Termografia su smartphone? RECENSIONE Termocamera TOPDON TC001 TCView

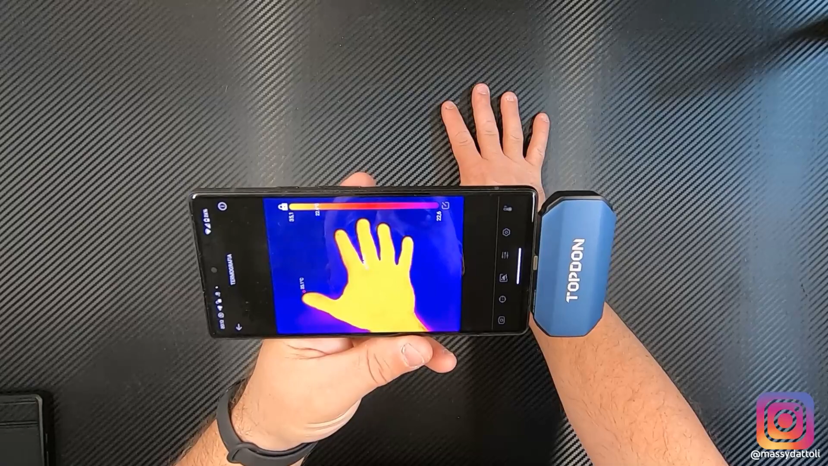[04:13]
che è forte le prove le facciamo poi dopo vediamo un po cosa abbiamo nel menu abbiamo la possibilità di scattare una foto la possibilità di determinare la temperatura di un punto tracciare una
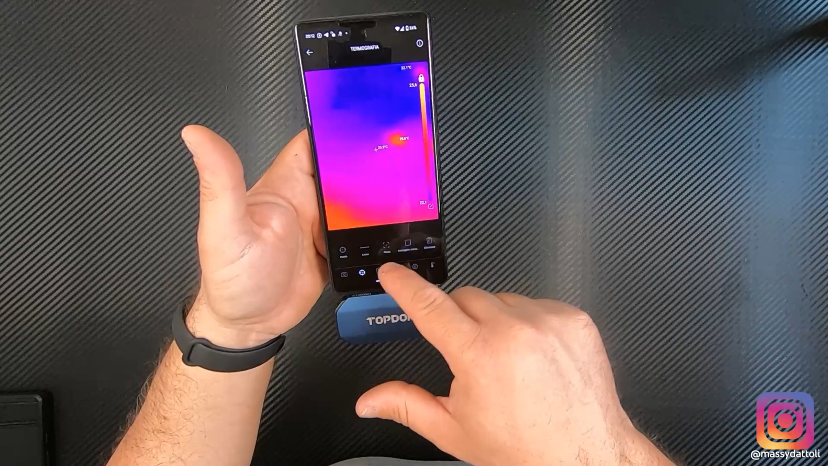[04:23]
linea un piano delimitare un'immagine eliminare insomma un po di
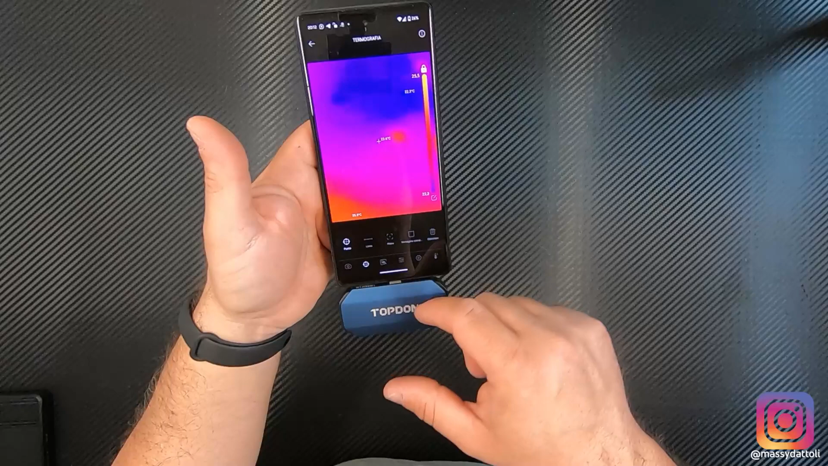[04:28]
opzioni che bisogna smanettarci un po doppia luce trascina l'immagine
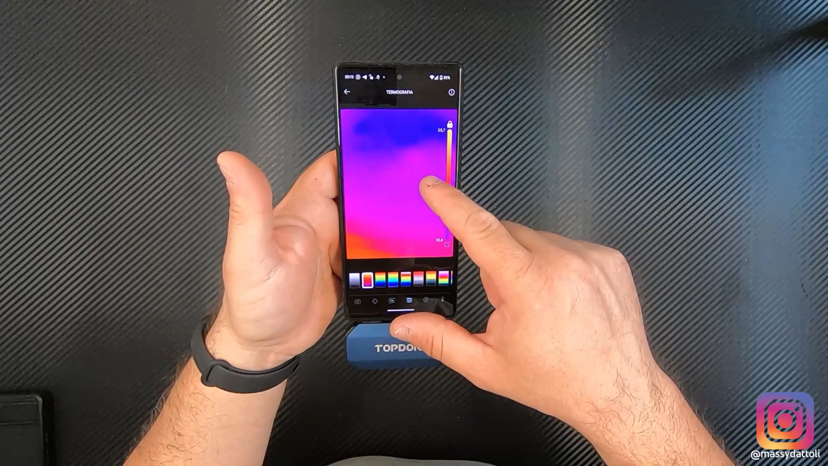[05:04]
sul viola arancione eccetera fino arrivare a questo giallo fuoco quando c'è qualcosa di più caldo nelle impostazioni possiamo lavorare sulla barra delle temperature determinare contrasto aumentare o diminuire i dettagli qui possiamo riconoscere automaticamente la temperatura da meno 20 a 150
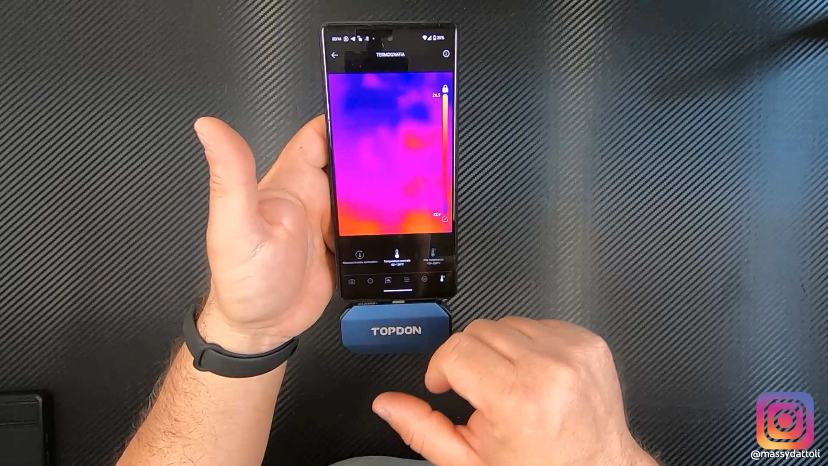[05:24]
o da 150 in su noi in questo caso non andiamo su grossissime temperature
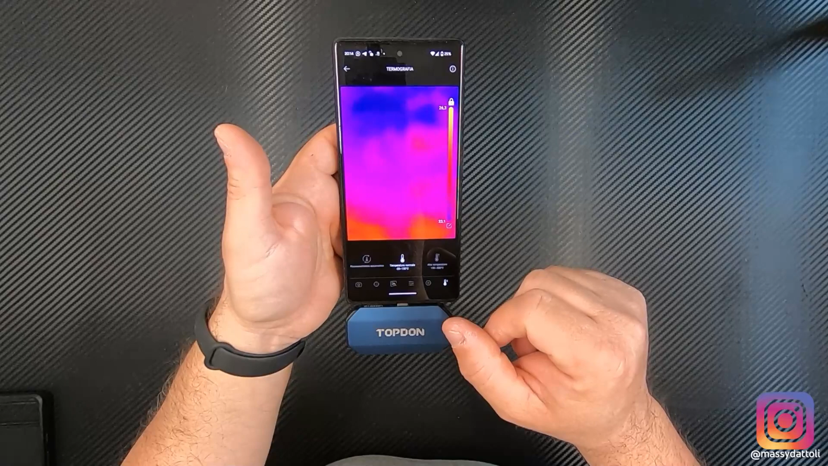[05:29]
lavoriamo tranquillamente da meno 20 a 150 torniamo indietro monitoraggio temperatura
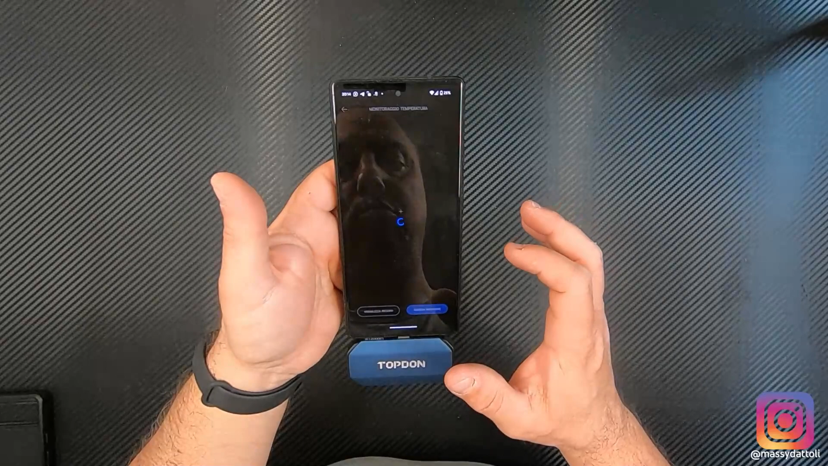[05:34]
serve per tenere traccia di temperature dove ci saranno anche dei record e dove genera delle immagini galleria sono le immagini che salviamo
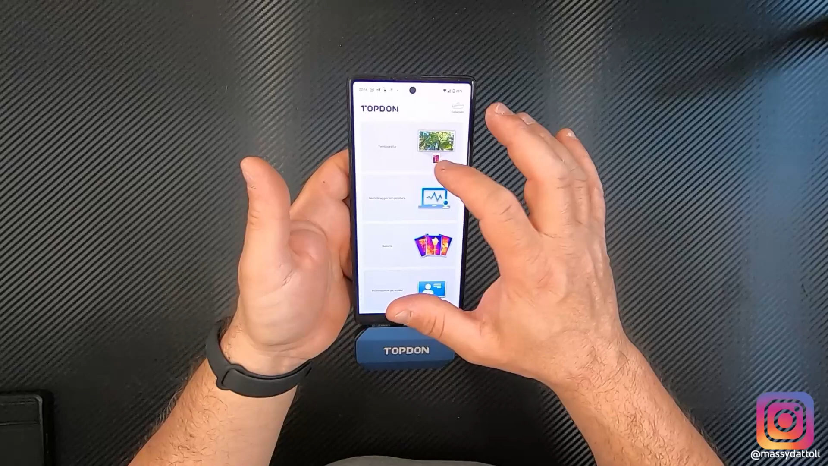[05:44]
adesso facciamo una prova guardate quando lascio il calore sul piano si vede la mano impressa sul piano vorremmo mettere il palmo qua vedete che mi viene tutto il palmo rileva
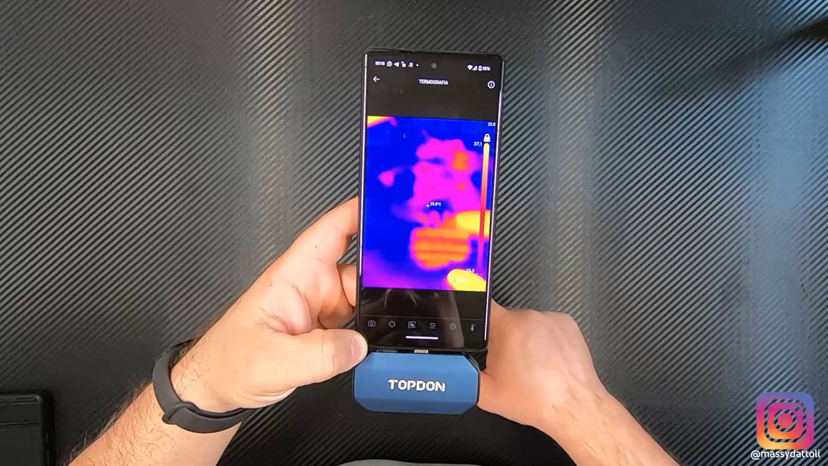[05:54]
la temperatura più calda anche sul piano quindi fin qui fantastico salviamo anzi facciamo una bella cosa diamo una bella manata calda facciamo una foto ok
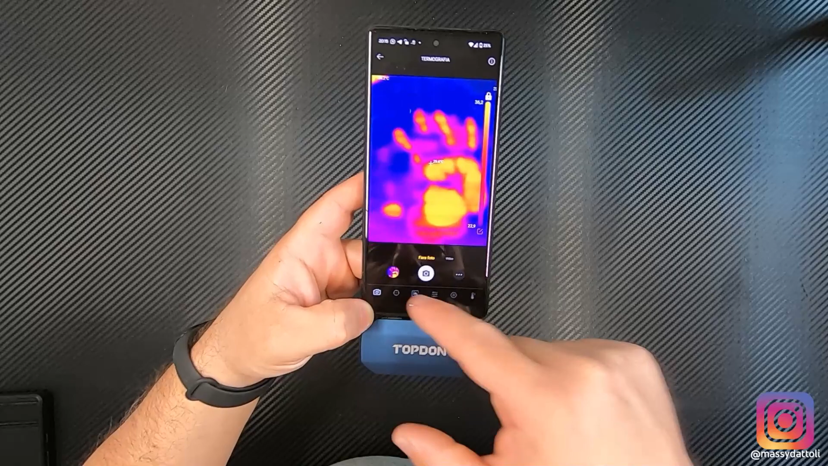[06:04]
torniamo indietro andiamo in e vedete che abbiamo trovato la foto vediamo
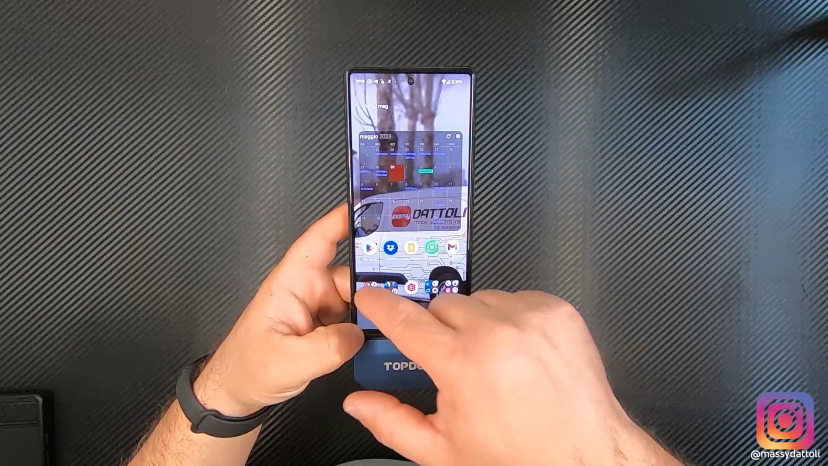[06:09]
se questa foto la troviamo anche nella galleria normale certo praticamente la troviamo
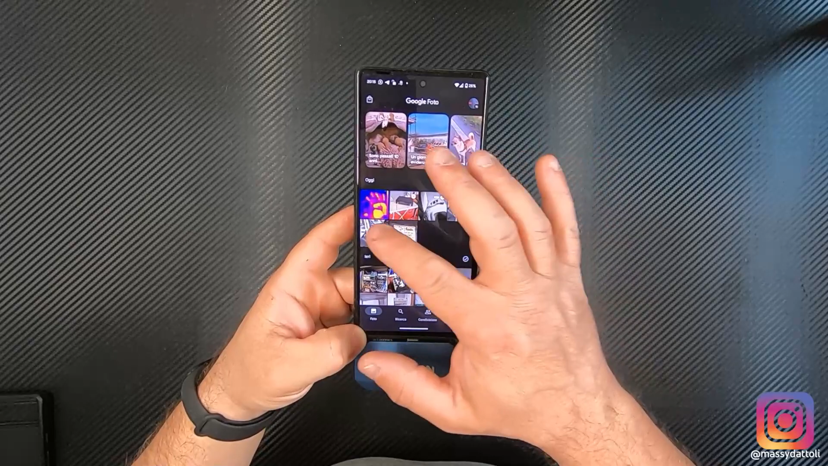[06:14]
insieme alla galleria principale del telefono almeno in questo caso torniamo l'applicazione
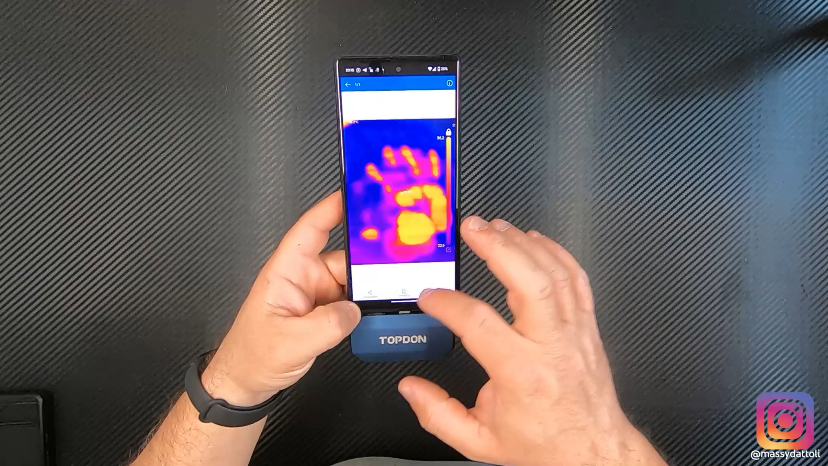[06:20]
è fantastico non pensavo usciamo la chiudiamo togliamo la
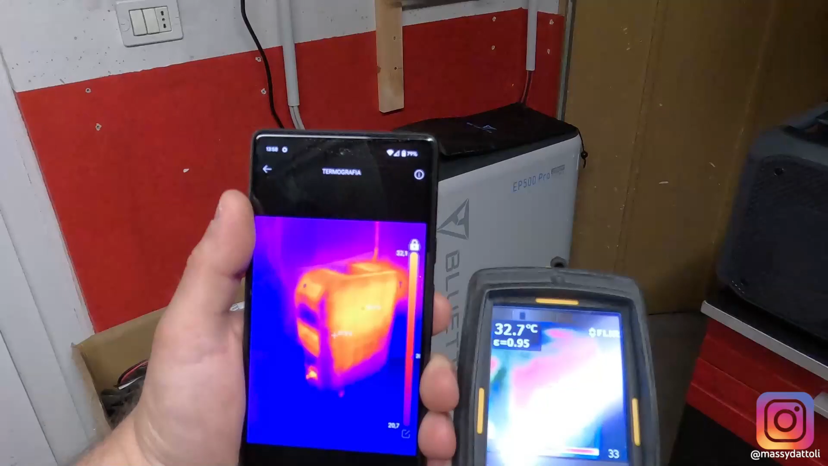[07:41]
On screen: spot 32.7°C
quell'inverter che sto inquadrando più o meno nello stesso modo la flir mi segna 32 e mezzo mentre l'app sul top down mi segnala 32 2 ok
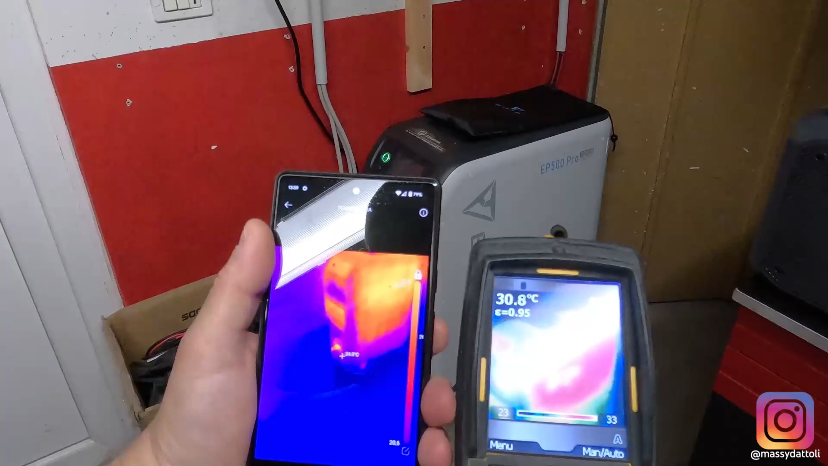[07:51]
On screen: spot 30.8°C
magari scattiamo una foto quindi salvataggio immagine con la mia termocamera salvataggio immagine col top down